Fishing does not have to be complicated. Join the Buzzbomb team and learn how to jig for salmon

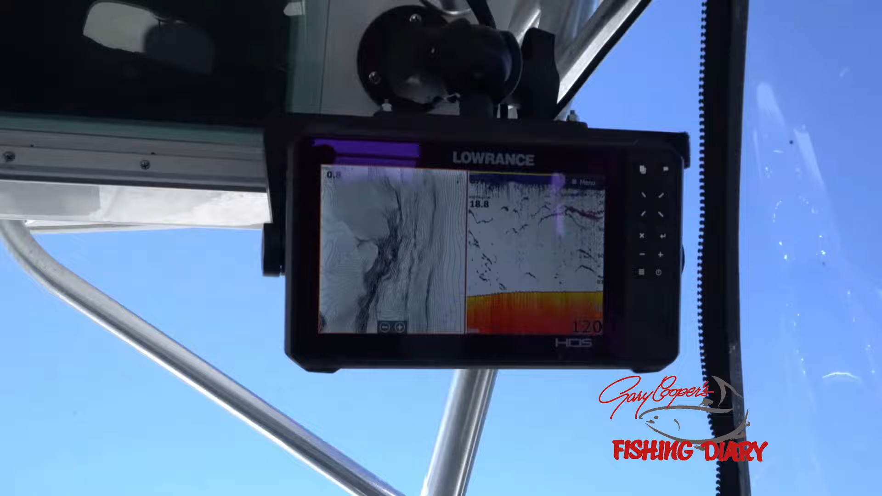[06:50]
it's coming right any second now oh look at all the fish